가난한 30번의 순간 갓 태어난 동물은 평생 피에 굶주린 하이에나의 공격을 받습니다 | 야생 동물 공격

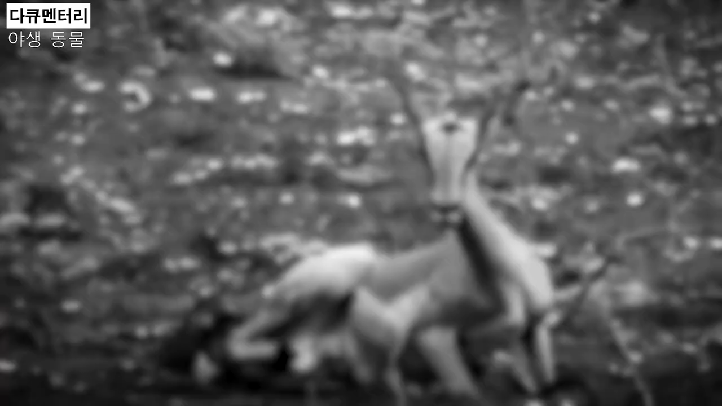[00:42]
갓 태어난 동물이 하이나에게 맞서 싸우는 장면 서른 개를 모았습니다.
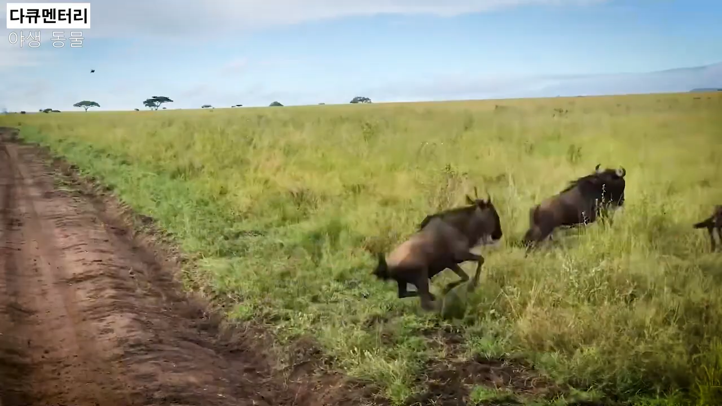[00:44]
번식기 동안 출산을 준비하면서 얼룩마른 그들의 어린 새끼들이 안전하게 태어날 수 있는 안전한 장소를 찾습니다.
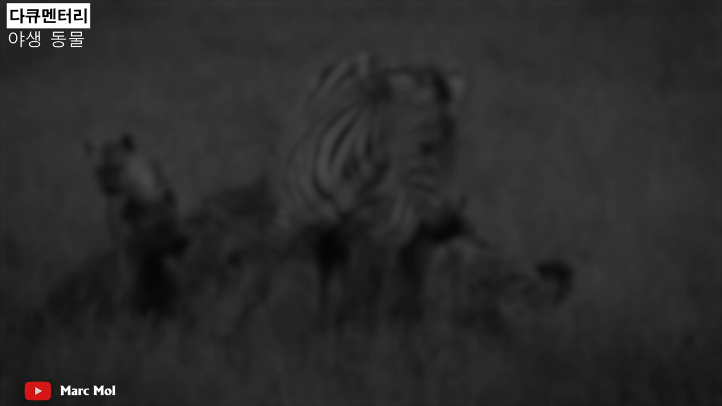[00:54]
출산을 앞둔 이 얼룩말은 갑자기 하이나의 공격을 받습니다. 이 사건은 케냐의 마사이마라 초원에서 발생했는데
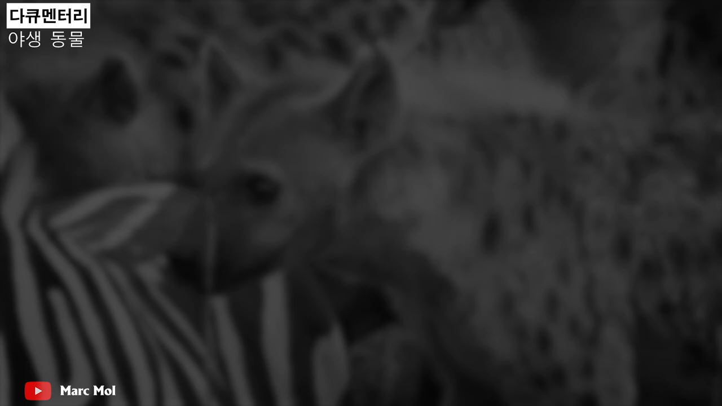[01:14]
하이나들이 복부를 맹렬히 공격해 불쌍한 동물이 넘어졌습니다. 얼룩말과 동료들의 무력한 방관 속에서 하이나가 식사를 하기 시작했습니다.
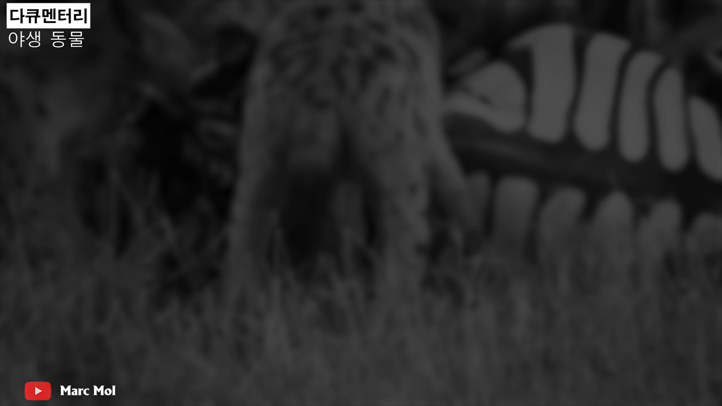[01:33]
암컷 얼룩말은 기어가려고 했지만 죽음을 피할 수는 없었습니다. 얼마 지나지 않아 이 새끼 얼룩말은 어미의 자궁에서 끌려 나와서 즉사했습니다.
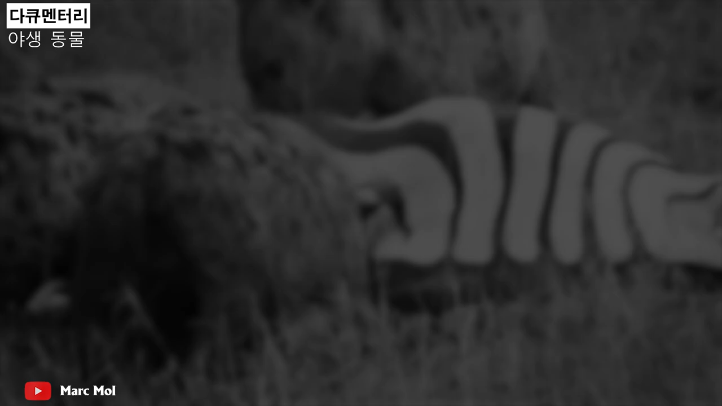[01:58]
원래 초원에서 뛰어난 속도와 강력한 발차기를 가진 얼룩말이었지만
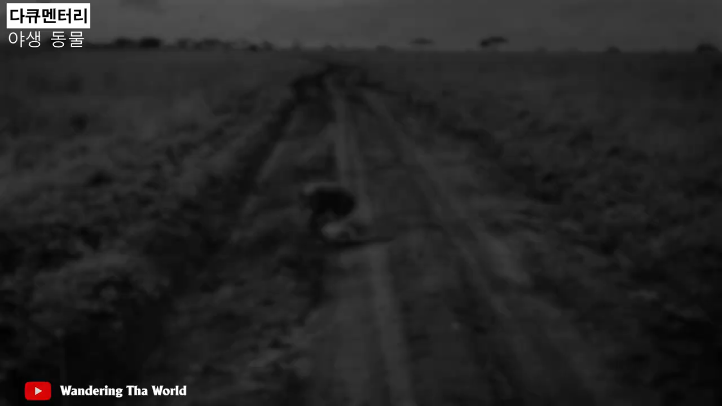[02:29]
갓 태어난 야생동물인 이 동물은 이제 막 걷는 법을 배웠고 사바나에서 어미와 함께 풀을 듣고 있습니다.
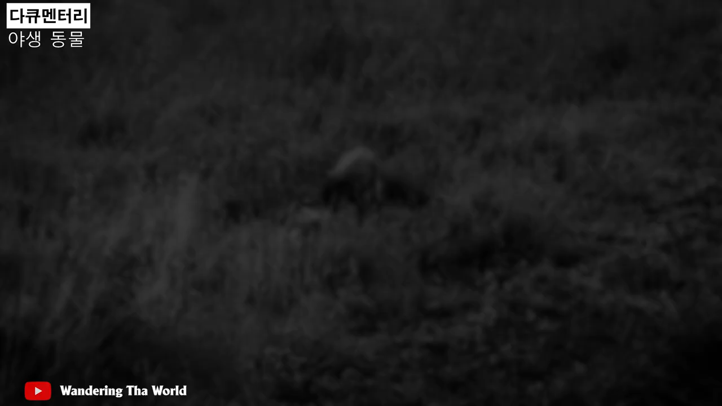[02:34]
하이아나의 주련은 그 어미와 새끼를 당황하게 만드고 도망치게 했습니다. 아직 위험한 적을 인식하지 못한 약한 새끼는 여전히 당황했고 붙잡혔습니다. 하이나는 이 야생동물 새끼를 잡기 위해 많은 노력을 들이지 않았습니다. 식사는 다른 하이나들의 도척과 함께 빠르게 진행되었고 그들이 떠난 후에는 아무것도 남지 않았습니다.
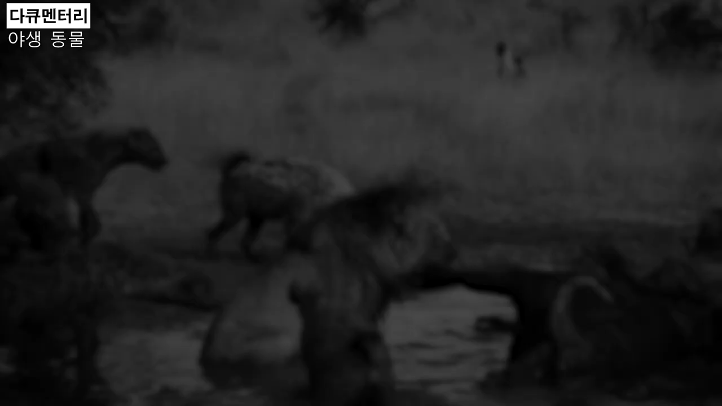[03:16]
그들의 교활함은 사자들을 거의 여러 번 목숨을 잃게 만듭니다.
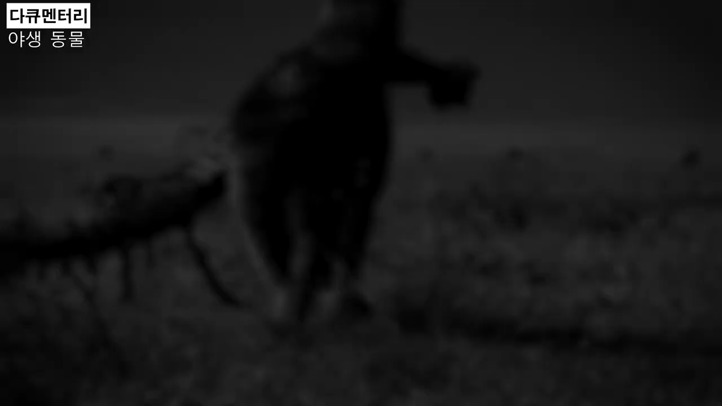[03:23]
사자와 맞서다보면 하이나가 이기기도 어렵고 심지어
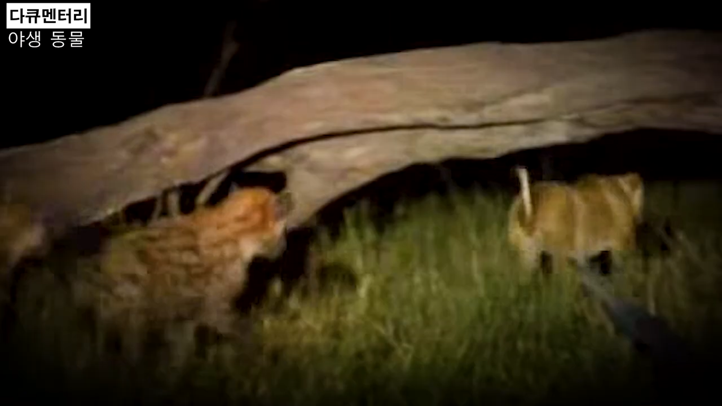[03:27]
죽임을 당하기도 합니다.
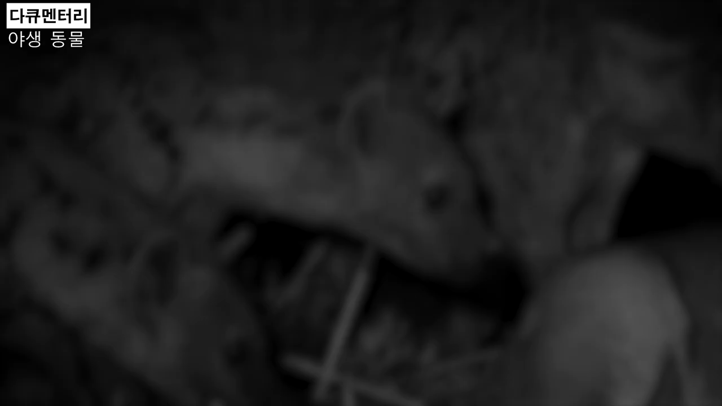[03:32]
하지만 임신한 사자들이 하이나를 만난다면 상황은 달라질 것입니다. 이 암사자는 바로 출산을 했고 근처에서 숨어있던 하이나들이 달려들어 새끼를 줄이고 데려갔습니다.
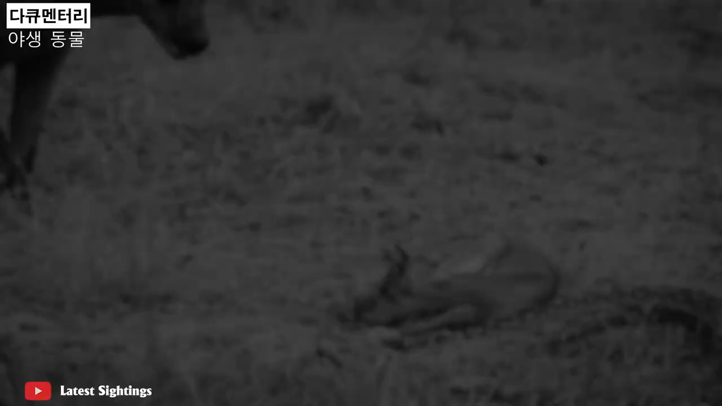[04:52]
결국 비단뱀은 빠르게 식사를 절의하는 하이나에게서 물러설 수밖에 없었습니다.
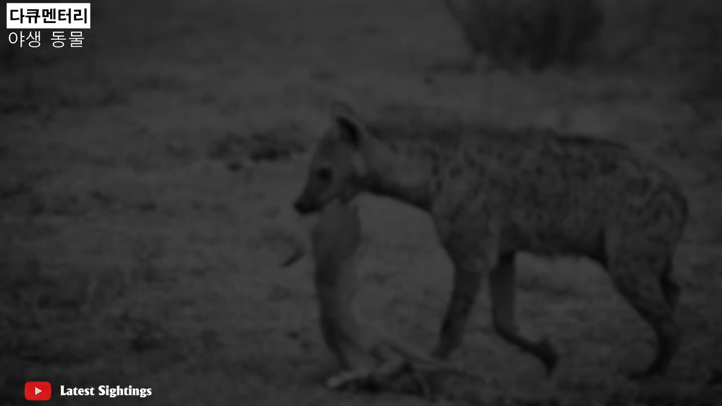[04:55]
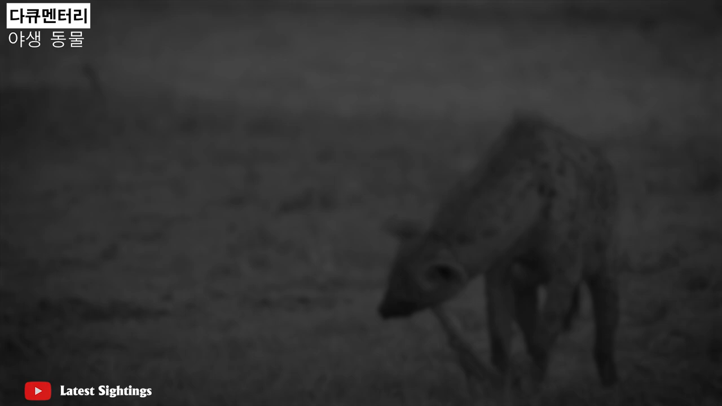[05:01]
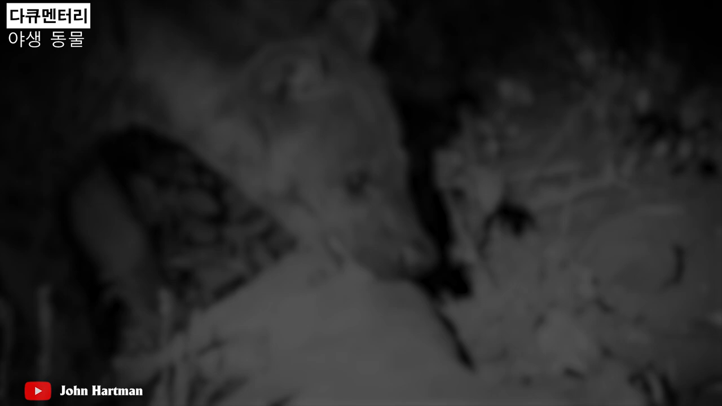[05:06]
하이나의 무자비하고 극도로 날카로운 사냥 능력이
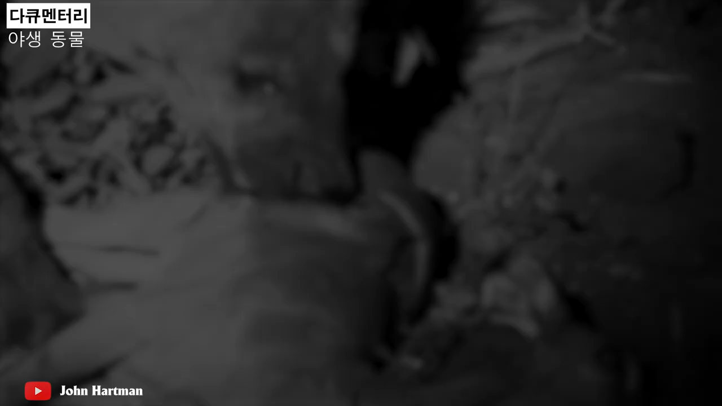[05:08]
갓 태어난 임팔라를 재빨리 낚아채는 장면이 포착됩니다.
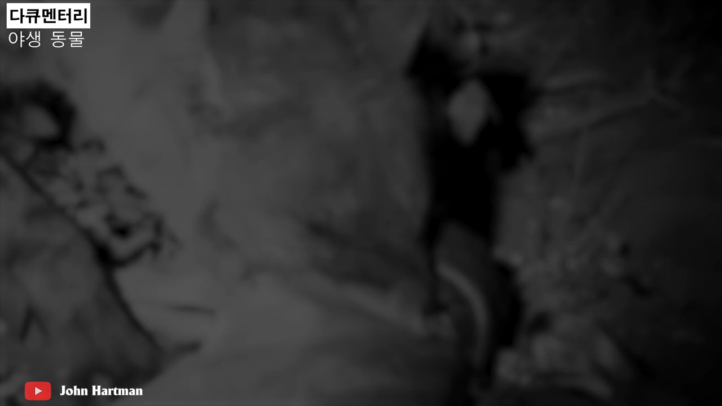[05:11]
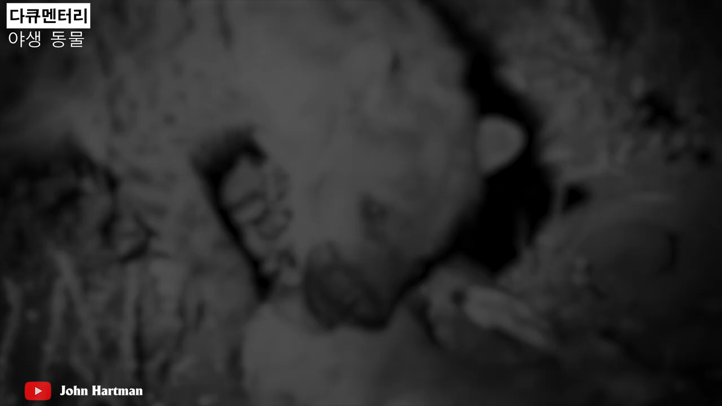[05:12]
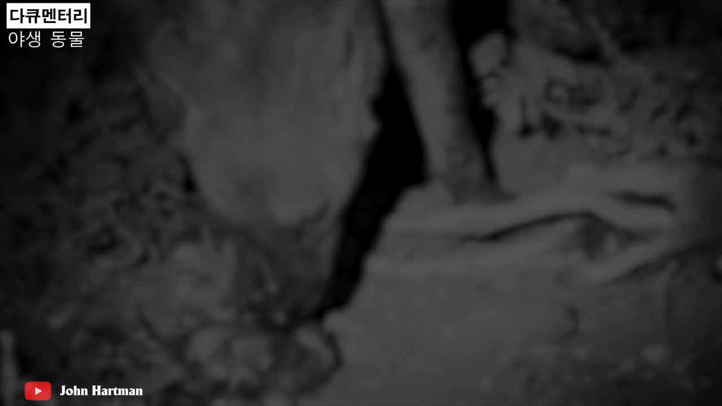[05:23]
불쌍한 동물은 막 태어났고 죽음을 받아들여야만 했습니다.